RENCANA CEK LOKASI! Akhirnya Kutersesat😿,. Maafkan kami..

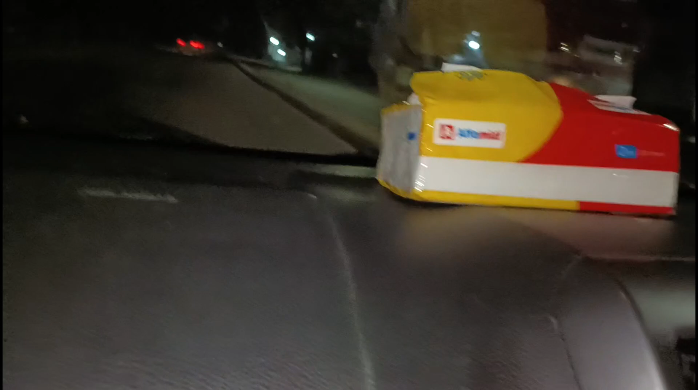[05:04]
Jalan Soekarno Hatta. Ini luas Untat ini sampai ujung. Urip apa kah ini?
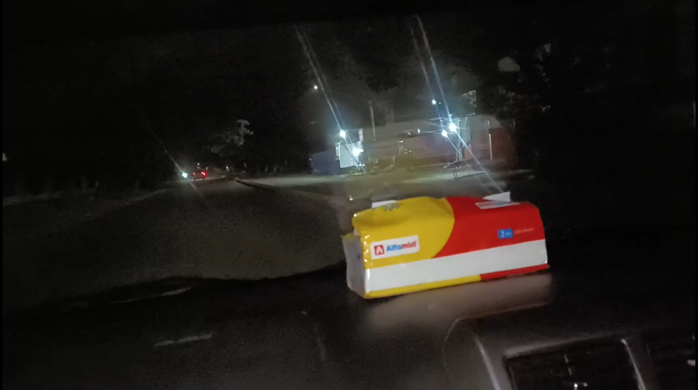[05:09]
Urip Soeharto. Soekarno Hatta ini, Urip Soekarno Hatta.
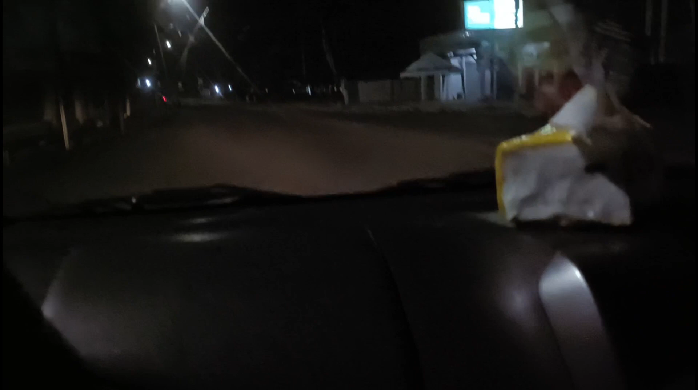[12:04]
Belok kanan ini sudah masuk Kabupaten Sigi, Bang, ya. Berarti kita sudah lewati tinggalkan kota Palu. Ini yang tergeser kemarin, Bang, kena likuifaksi ini.
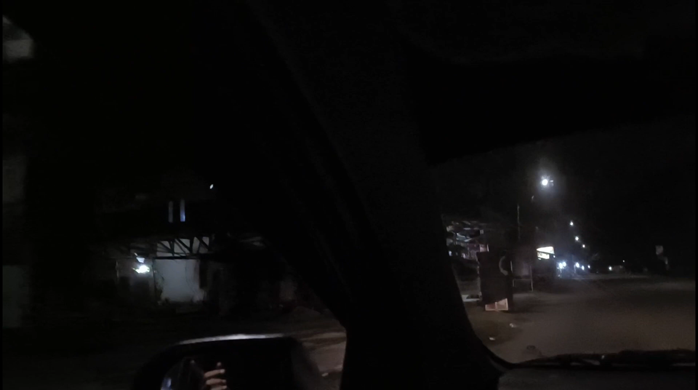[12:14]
Mulai dari kanan ke kiri hancur semua, Bang. Sampai Pertamina ini, yang ini tergeser, Bang. Oh, ada yang viral Pertamina tergeser depan sana, Bang.
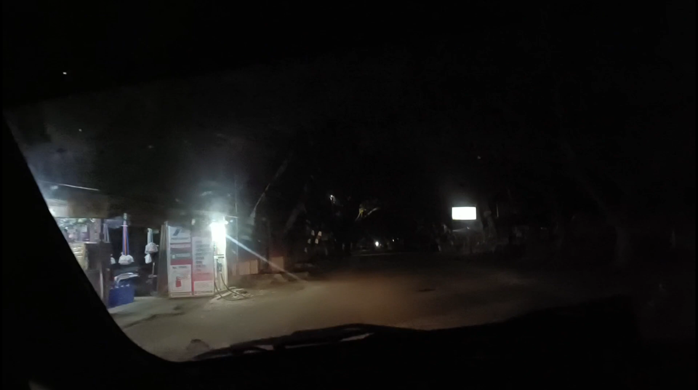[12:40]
Tidak. Lantai. Kenapa itu gambarnya? Ini kantor desa Lolu. Lolu. Lolu, Lolu, Lolu. Kantor Lolu. Kantor desanya, Bang. Desa Lolu, Bang. Desa Lolu, Bang. Sudahlah. Semua ini. Semua, Bang.
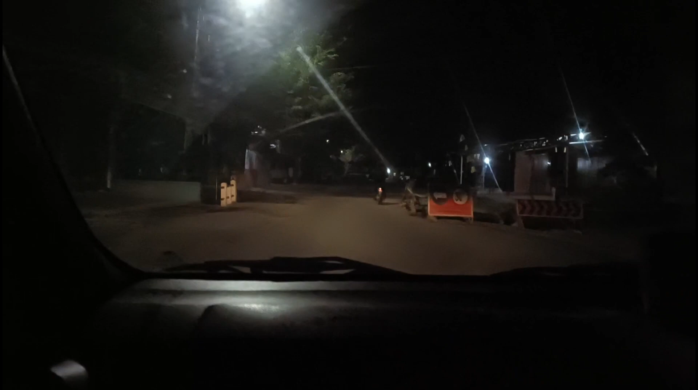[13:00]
Kan sampai ini kan sebelah kiri ini sebenarnya kantor Kabupaten Nano. Kantor kota ini. Bagian sini.
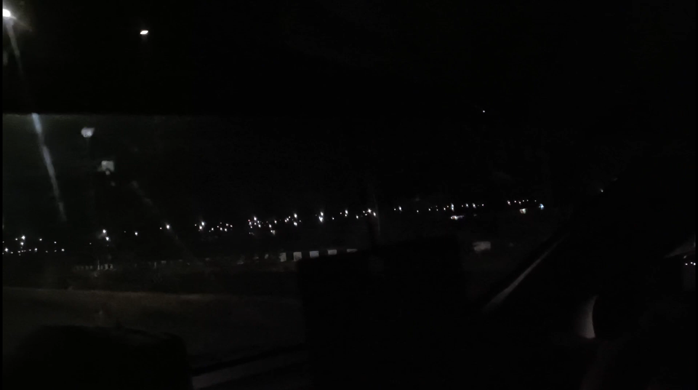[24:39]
Rame ini tahu. Lampu jalannya itu. Lampunya. Banyak sekali lampu.
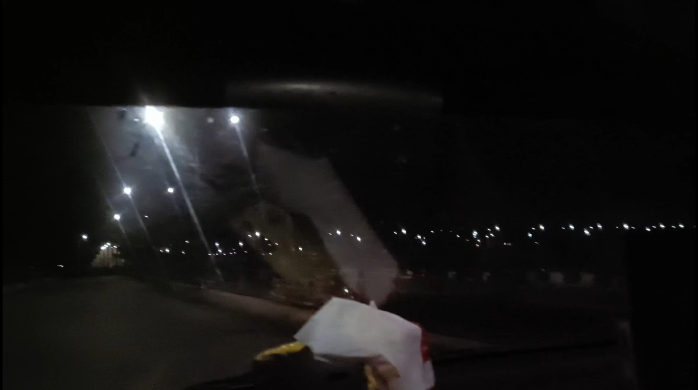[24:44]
Iya kalau lorong-lorong rumahnya orang tuh. Oh. Kayak sudah terblok-blok. Palu ini bos. Sigi nih bos. Sigi bos. Oh ternyata di Sigi. Nah ini apa ini?
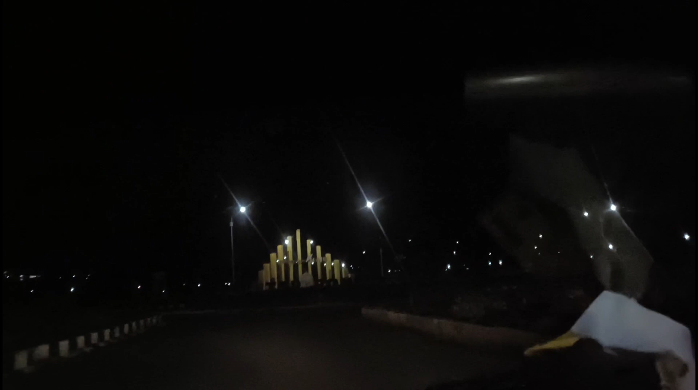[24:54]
Ini Tugu Selamat Datang di Kota Blitar. Oh ini. Center coba. Thumbnail dulu. Thumbnail. Iya. Oke, kawan, kita lanjut ke tempat kedua ini.